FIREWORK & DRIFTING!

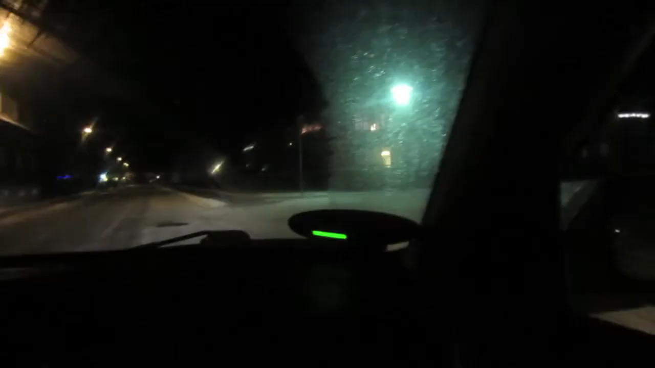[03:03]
We're done. Damn it. It's icy out here. Damn it. Not again.